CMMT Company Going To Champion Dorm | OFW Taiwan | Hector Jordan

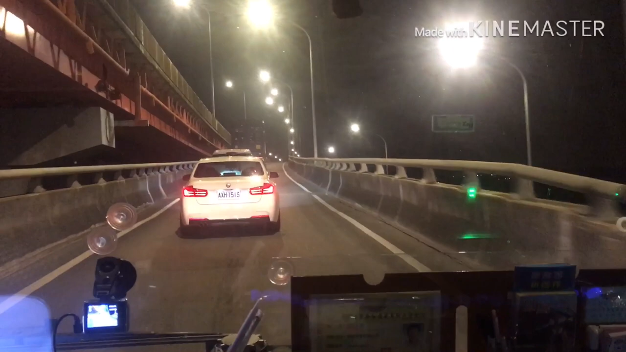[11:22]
kahit na po ng flyover, maganda po yung transportation dito sa Taiwan.
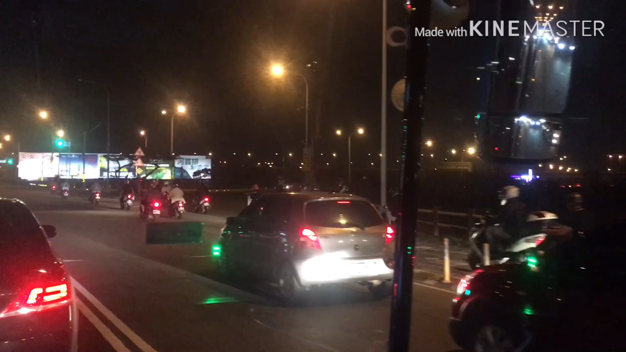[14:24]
Yan, karamihan po dyan galing lahat sa trabaho. Uwiya na. Kadalasan po dito sa Taiwan ng aksidente mga naka-motor. Mga kaspasero din kasi mga sunak mo. Magandahan po dito, may sarili silang daan ang mga motor dito ulit sa Pilipinas.